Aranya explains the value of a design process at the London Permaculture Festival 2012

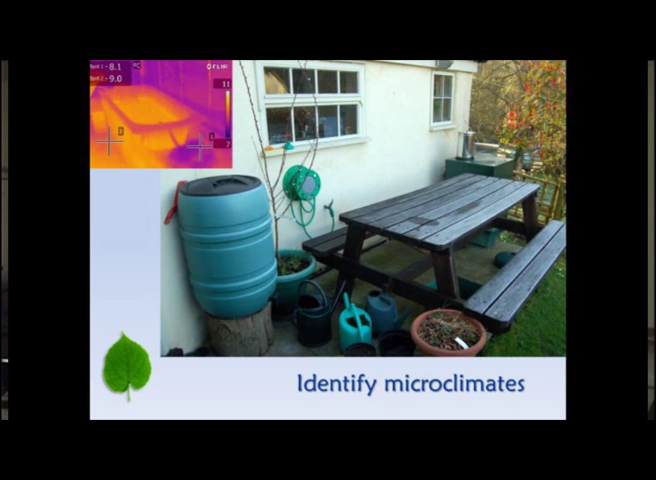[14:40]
It just shows you how much warmth that water holds.